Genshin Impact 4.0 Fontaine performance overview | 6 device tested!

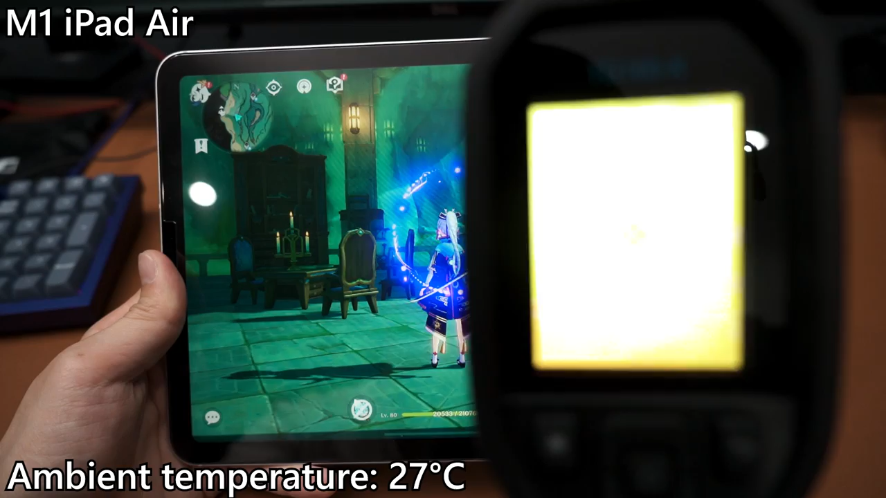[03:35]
I am in an air conditioned room of 27 degrees Celsius, so let's just have a look here. So I'm not sure if the camera is overexposing, but the hottest spot is around this side here, which is at 42.6 degrees Celsius is what I'm reading right now. Actually quite hot, I would say. So yeah, every other parts of the tablet is very cool, remains around 30-ish around the bottom left side,
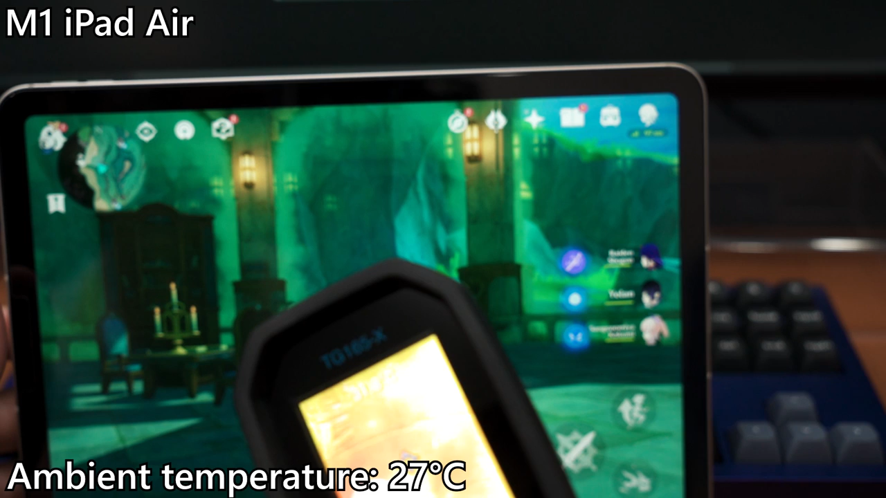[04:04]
and yeah, around 32 at the bottom right side. Pretty cool, it's just that around this area right here is the hottest.
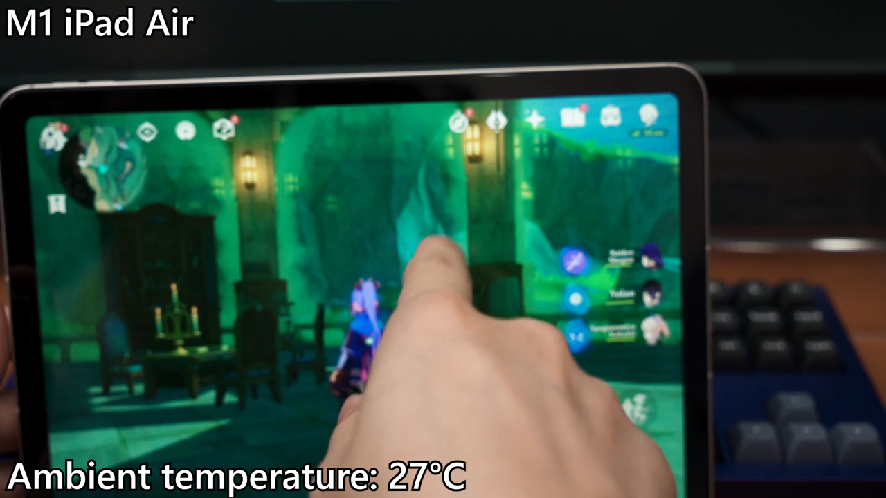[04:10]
I suppose that's where the chipset is, and as you can see here, it's still at about 41 degrees Celsius, 42, which is actually quite hot.
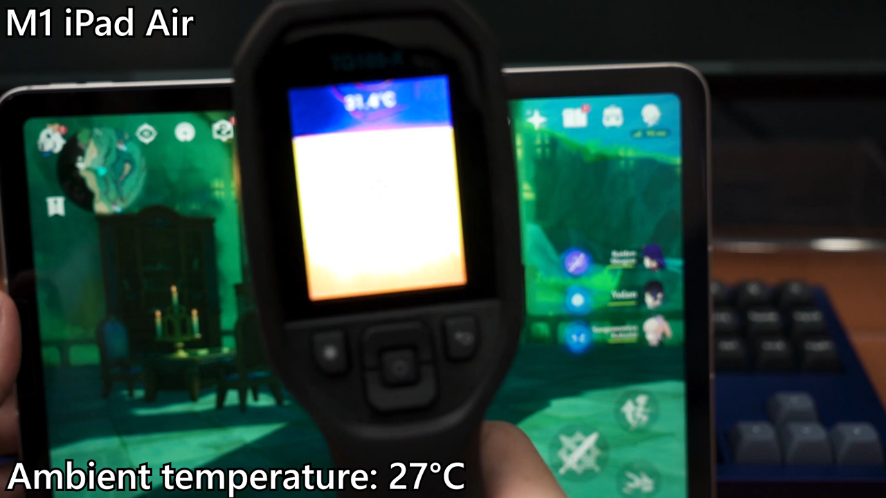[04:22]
Let me just aim it properly. Yeah, as you can see here, 41.7, 41.5, it's somewhere around there. So yeah, so far so good. I think Apple did push an update to improve its thermal limit, I guess.
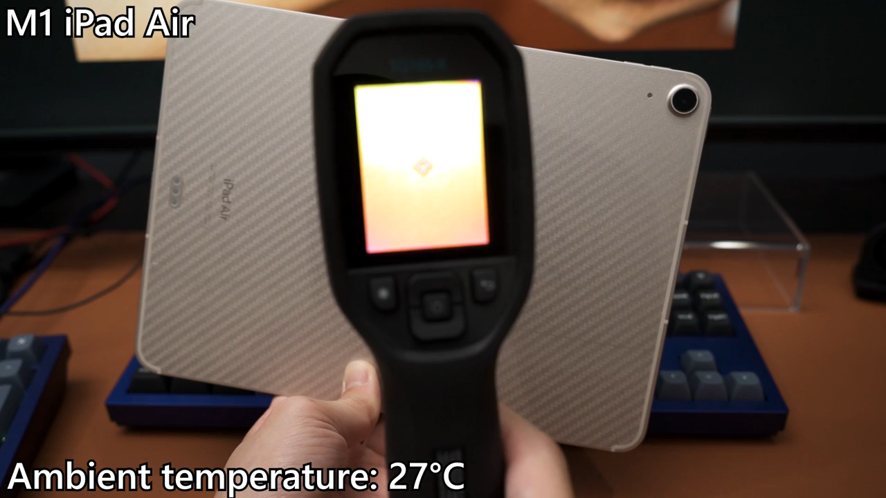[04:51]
And since we turned off the game already, the temperature is starting to drop now, which is at around 42 degrees right now. So Yeah, as you can see, it is rapidly dropping from 42 just now to 41 right now.
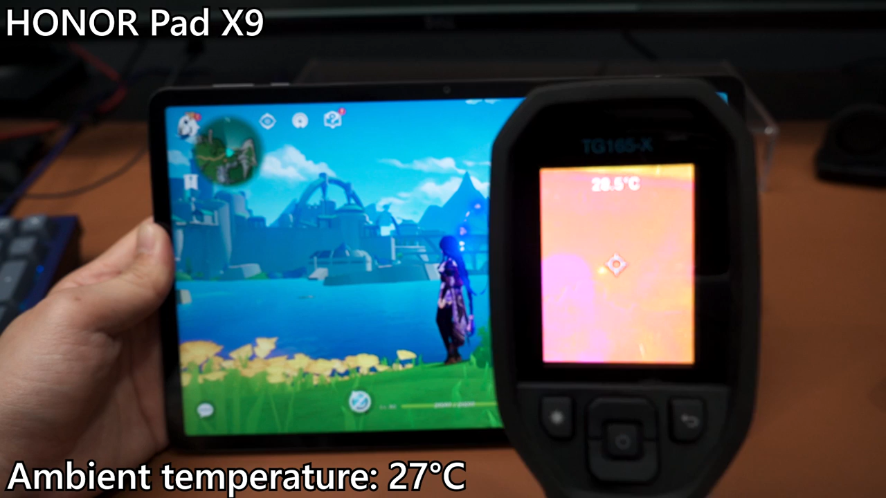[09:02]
So yeah, if we look around, we couldn't actually find any specific hotspots. The entire tablet seems to be real cool at about 30-31 degrees Celsius at most. So yeah, this hotspot is because my hand was there, and as you can see here, at most it can go like 30 degrees Celsius, 30 point something, that's about it. So I really have no worries in terms of temperature for these kind of tablets.
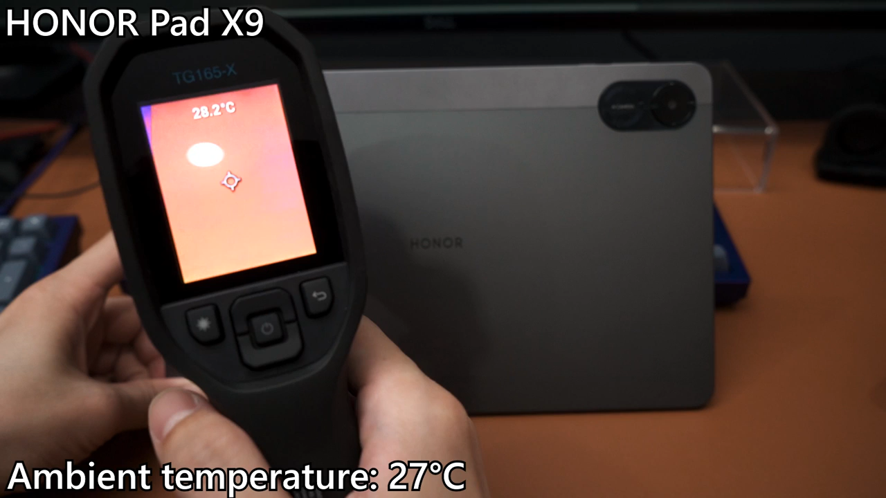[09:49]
On screen: spot 28.2°C
Yeah, everywhere else is real cool, so absolutely no worries in terms of temperature. So We're done with the HonorPad X9.
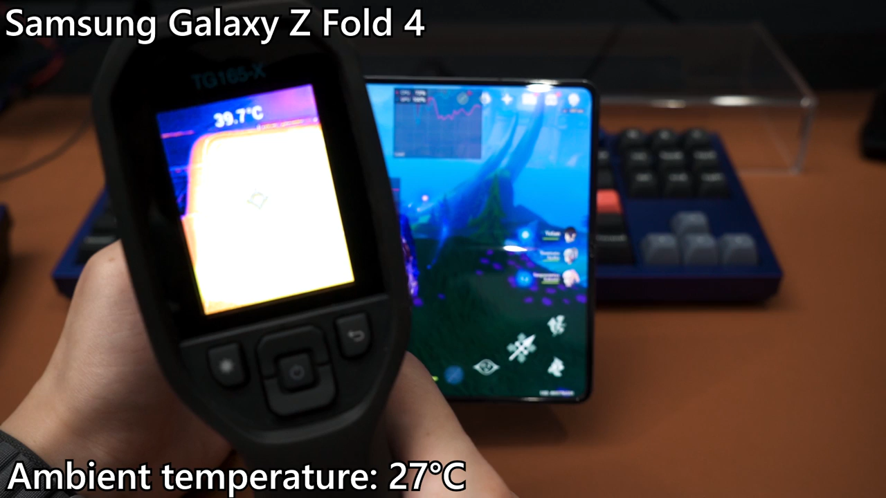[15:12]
On screen: spot 39.7°C
And the surface temperature is around 40 degrees Celsius, which is still okay actually. And at the bottom here, it is much cooler because this is where nothing is located, more like. All of the heat producing elements are mostly beside the camera bump anyway. So here we can see it's around 33 degrees Celsius, that's about it. And at the back of the device, let me go to the menu so I don't accidentally hit anything. And we can see somewhere around 41 degrees Celsius right now.